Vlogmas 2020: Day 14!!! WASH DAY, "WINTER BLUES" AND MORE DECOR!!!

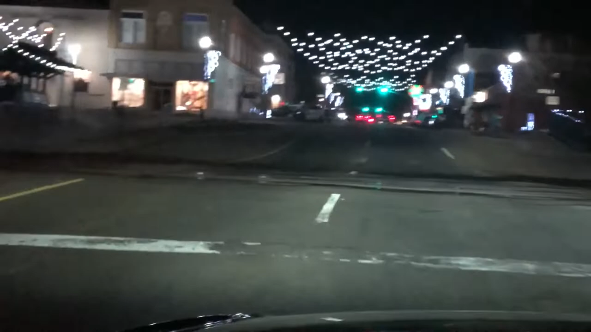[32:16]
It is so pretty. It's so pretty when it's all lit up.
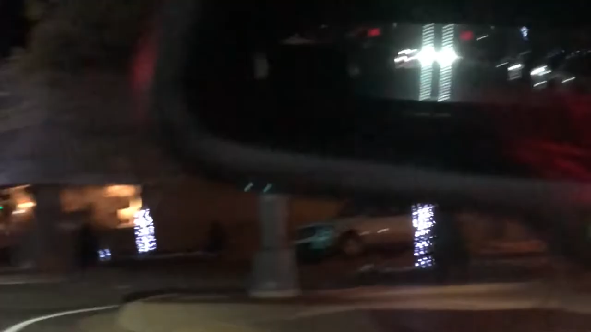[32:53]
Look at the little, um, the little shops.